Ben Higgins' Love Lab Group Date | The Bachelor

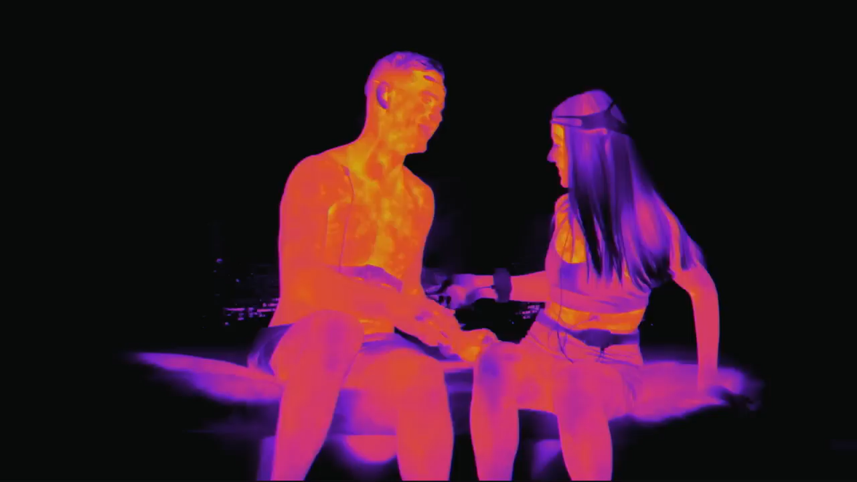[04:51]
Oh! No! So we're seeing all this red and stuff, and I'm like, whoa, whoa, whoa. What does red mean?